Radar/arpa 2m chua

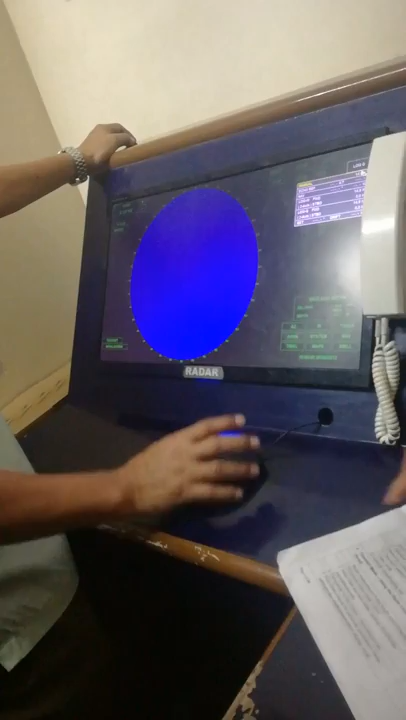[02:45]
Left click mo para bumalik, and then we go to manual. So this is manual.
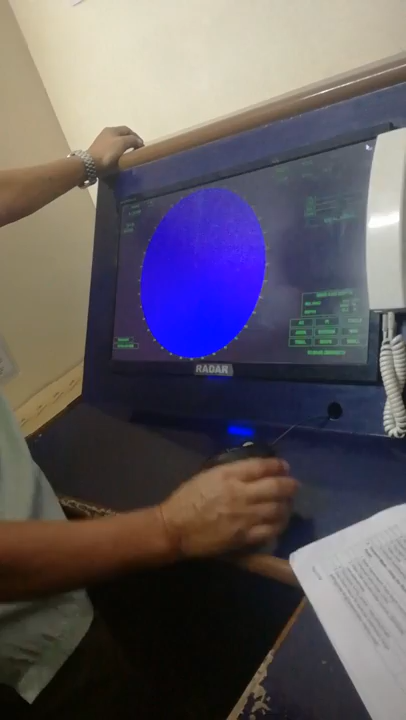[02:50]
Huh? So we have the selecting the presentation.
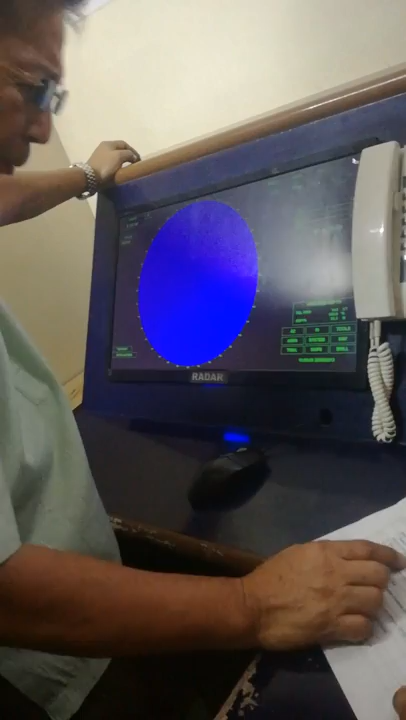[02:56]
This is not the selecting presentation. We have the head up, the course up.
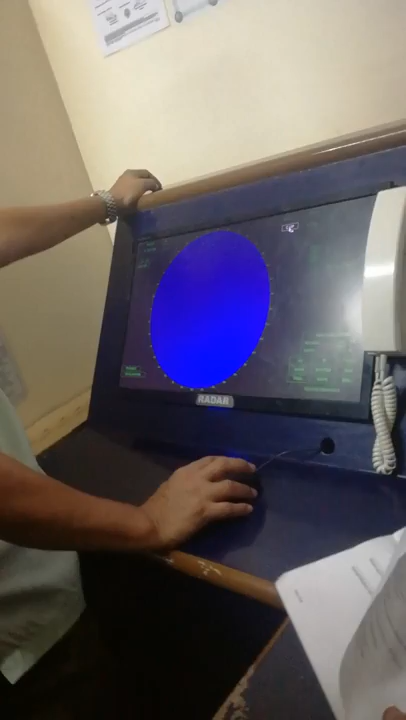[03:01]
Yeah? Ayan niya, sinasabi niya dyan.
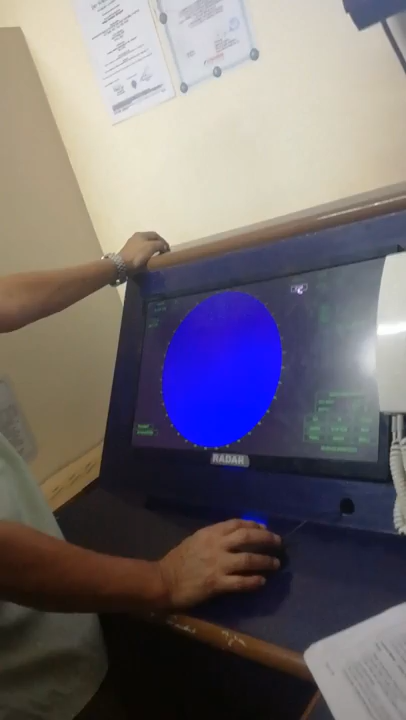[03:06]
So tinatanong ko palagi ito, what is the difference of the course up and the north up? You know, pinaliwanag ko na kanina.
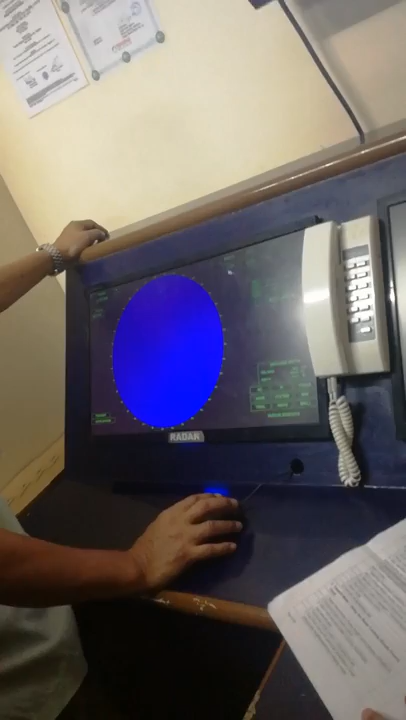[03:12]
And we have the motion mode. This is the motion mode. We have the relative motion trail, and we have the true motion, and also we have the relative motion
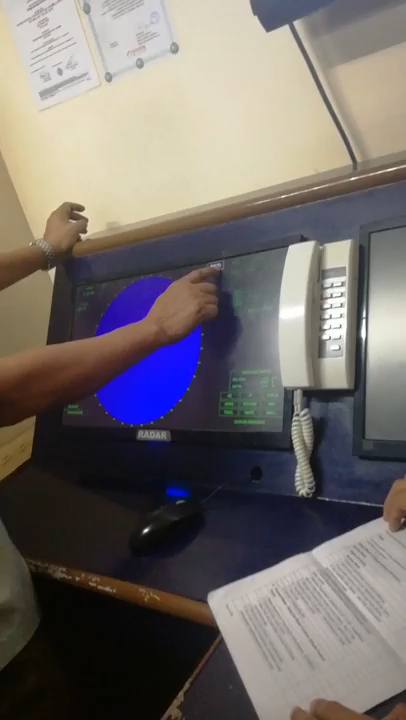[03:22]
trail, yan, and this is the relative motion relative.
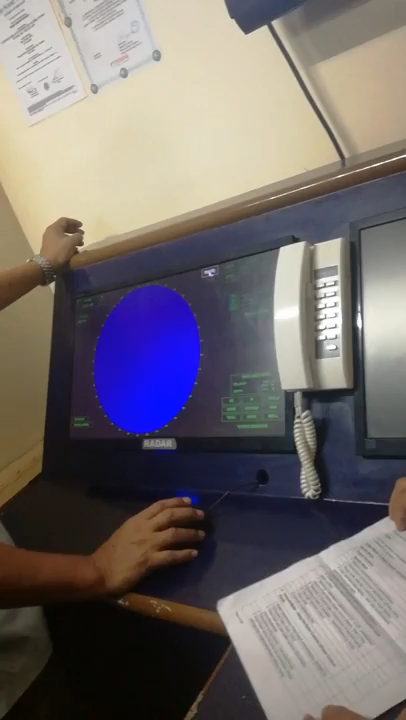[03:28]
Okay?
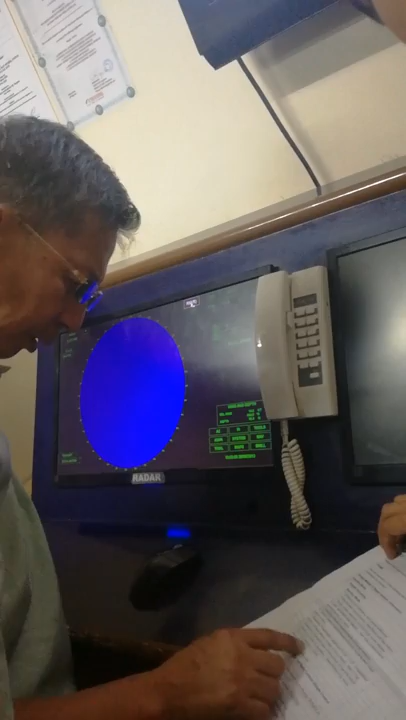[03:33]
So we have now the operation, the transceiver. So this is now the transceiver. We have the X band, which is the short band, short pulses, and the frequency of this is about 9000,
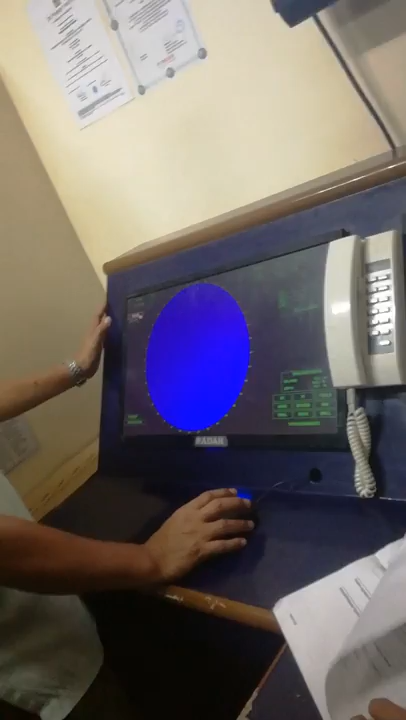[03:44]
and the S band is the long pulse, and the frequency is about 3000.
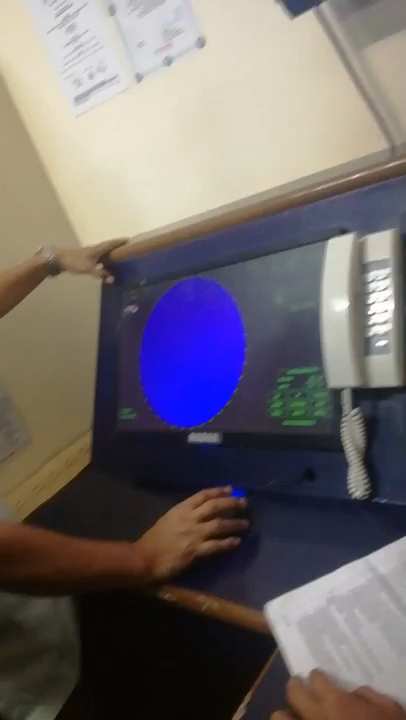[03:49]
And then we have here the transmission.
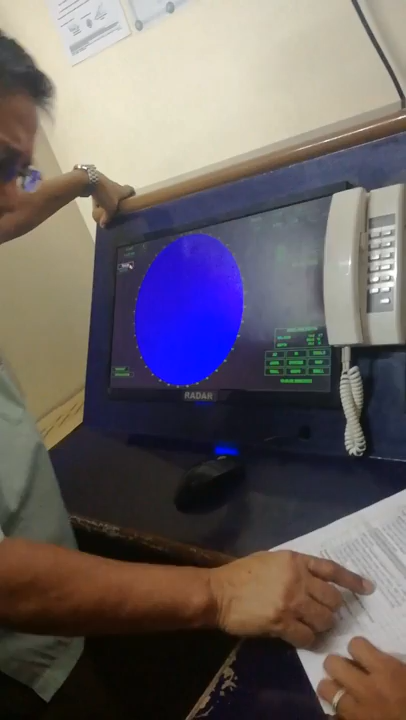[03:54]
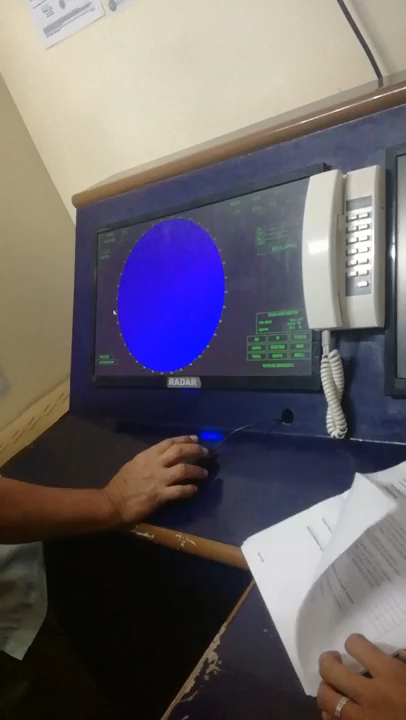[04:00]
So transmission, this is the transmit. When you switch on the transmit, now you are now switching on the transmissions of this radar.
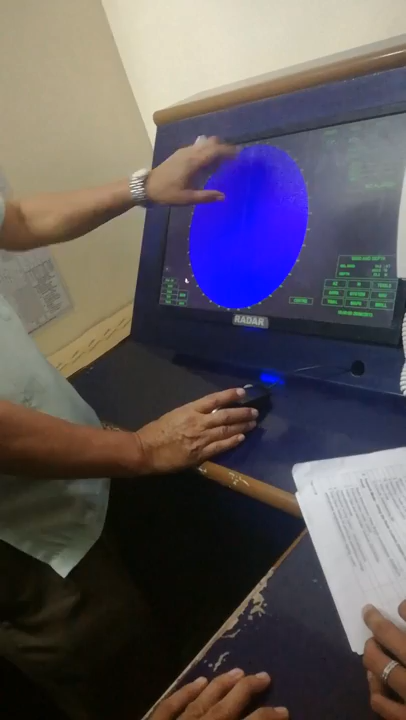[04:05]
Inon muna siya, yung transmission niya is naka-on.
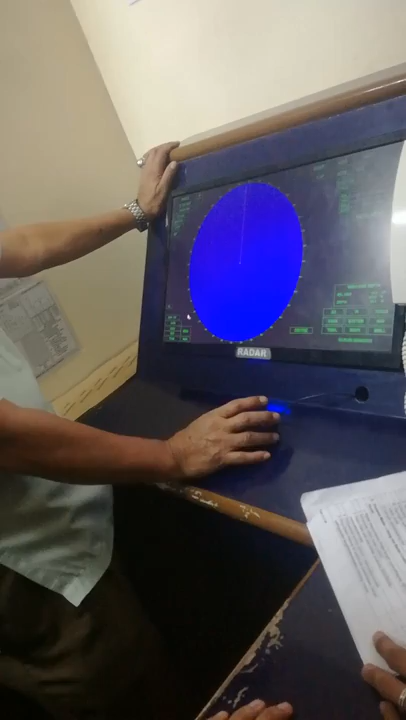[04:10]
If you click this standby, you will now switch off the transmissions of the radar.
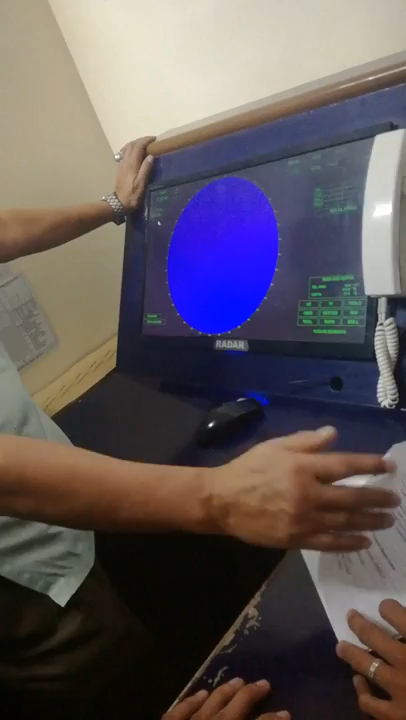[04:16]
So yan ang ibig sabihin yan. So we have the day, pinaliwanag ko yan, and the video circle, this is the video circle, and this is the video cursor,
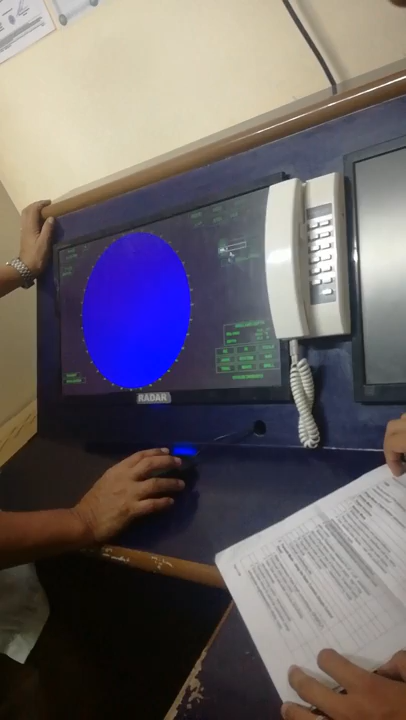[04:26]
and this is the screen cursor, and this is the screen.
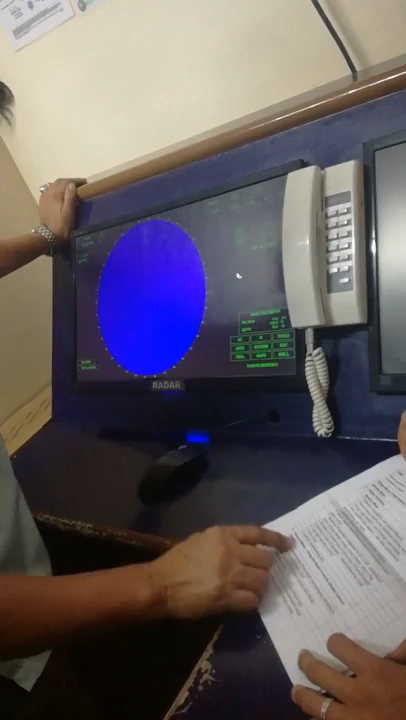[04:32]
Okay, so dito tayo sa transmit mode.
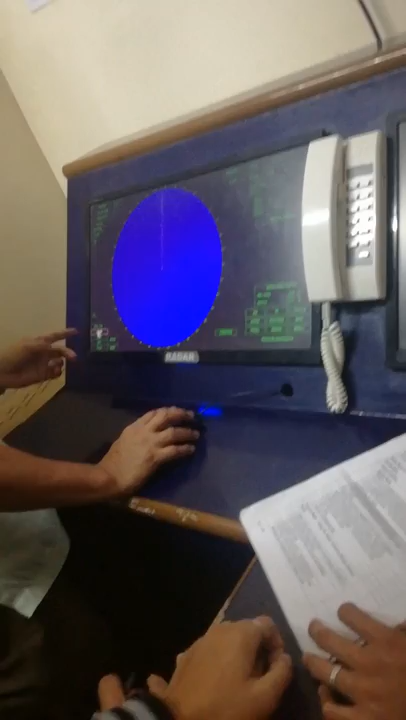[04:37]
So you have to adjust the radar, tabi mo sa akin, papakita mo yan, dahil kung hindi, babagsak ka sa akin.
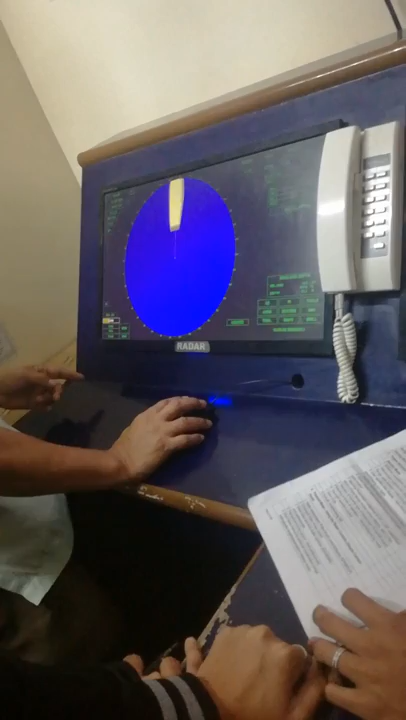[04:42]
You adjust the gain control properly. And also adjust the tune control, yung lowest bar ang gamitin. Okay, yung pinakailalim.
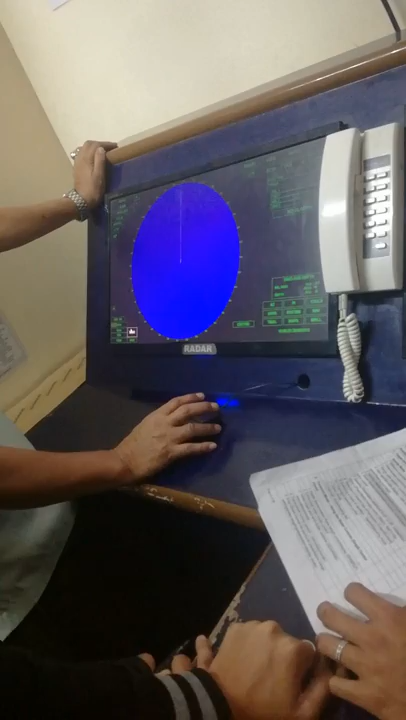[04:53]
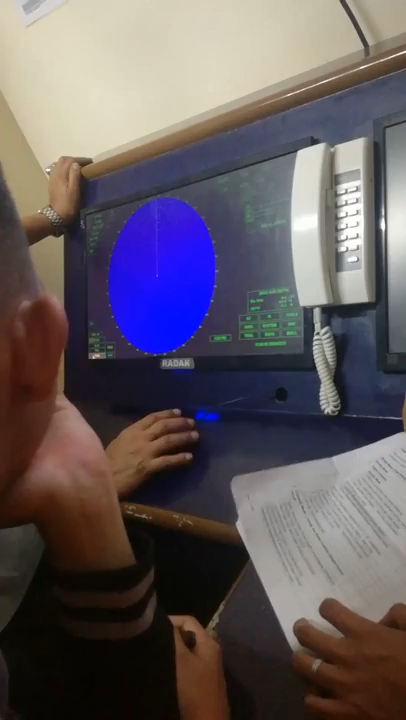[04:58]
Lalabas ngayon yung target monitor. Labas na lahat yan.
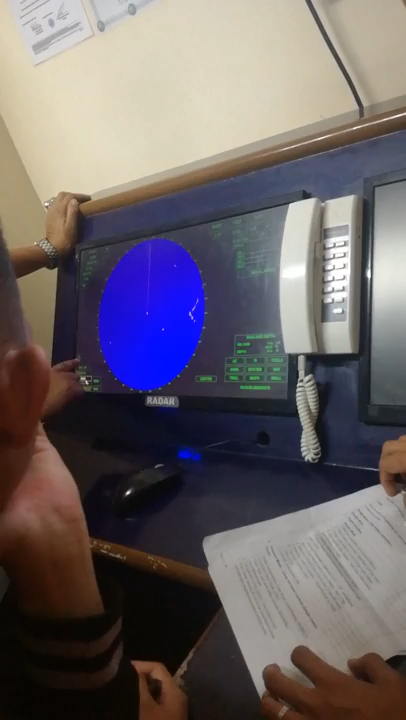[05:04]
Ngayon, naka-on itong enhance. So this is now the enhance. Sinasabi to amplify all the weak echoes.
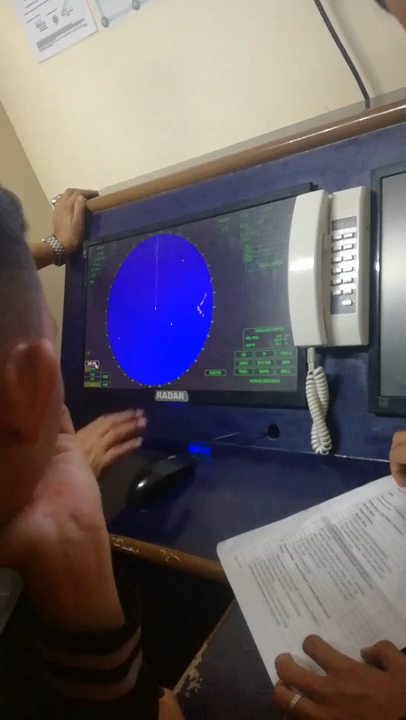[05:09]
If I'm going to sweep the top, mawawala yan. Yung malakas dyan ang maiiwan lang.
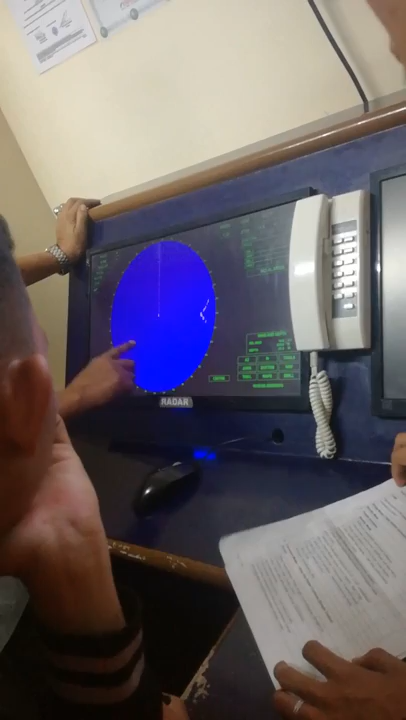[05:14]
So nawala na, ito lang malakas. So hindi yung makikita.
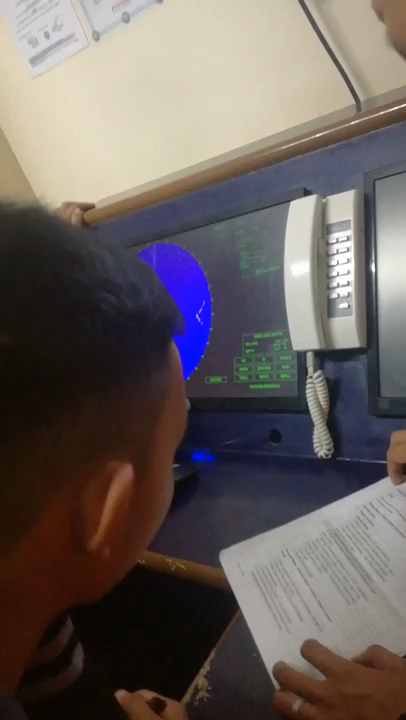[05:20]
So you have to switch all para makita mo ibang weak echoes which amplifies by the enhance.